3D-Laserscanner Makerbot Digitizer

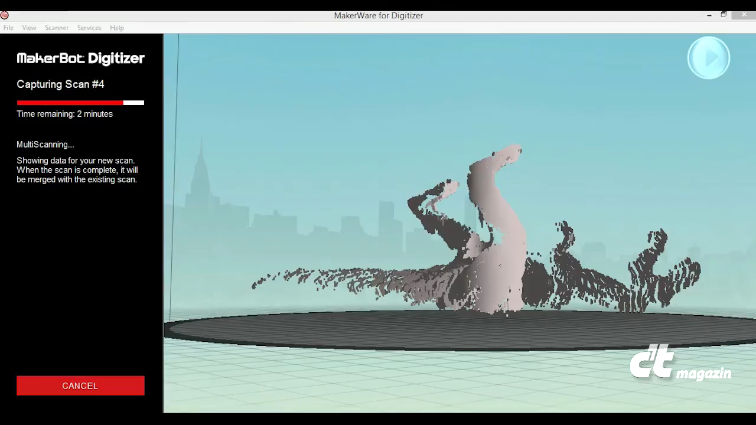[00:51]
Die Software packt die Punktwolken aus den einzelnen Durchgängen automatisch zusammen und berechnet aus allen gemeinsam das endgültige Oberflächennetz. So entstehen 3D-Datenmodelle, die man wiederum auf einem 3D-Drucker materialisieren kann.